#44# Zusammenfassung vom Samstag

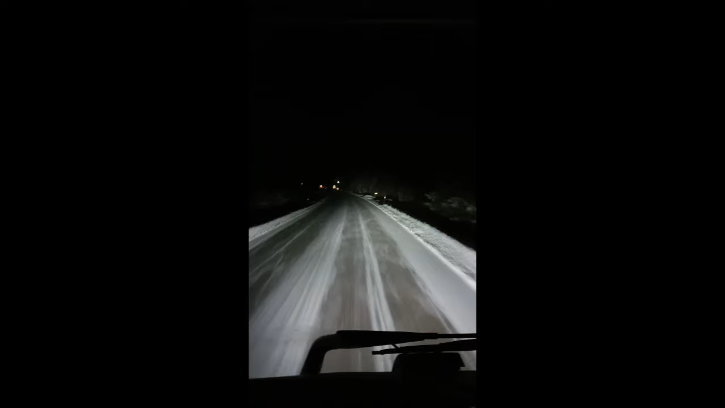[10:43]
Die sind blau gekennzeichnet. So ähnlich wie bei uns die Landstraßen. Ja, und man sieht, man hat hier schon ein bisschen mehr Verwehung. Man sieht hier weniger Spur. Es ist nicht mehr so sauber. Aber es ist immer noch nicht glatt und wir haben immer noch minus ein Grad. Alles noch im Rahmen. Na, wer hat Lust zu tauschen? Oder wer möchte sowas auch gerne mal machen?